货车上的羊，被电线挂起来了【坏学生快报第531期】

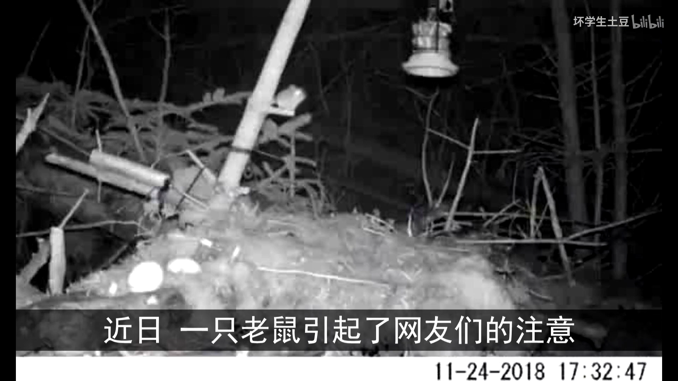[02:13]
近日一只老鼠引起了网友们的注意11月24日下午5点半左右有一只老鼠在尝试跳到悬挂者的喂鸟槽上可能是闻到了喂鸟槽上食物的香味这只老鼠就一直跳一直跳跳到了晚上9点40还是没有跳上去
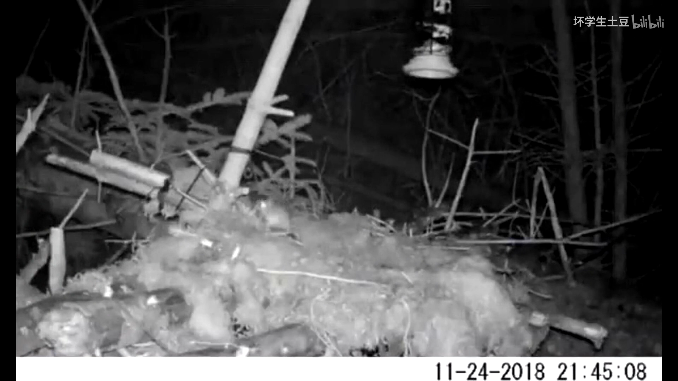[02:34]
终于在晚上10点41分跳上了喂鸟槽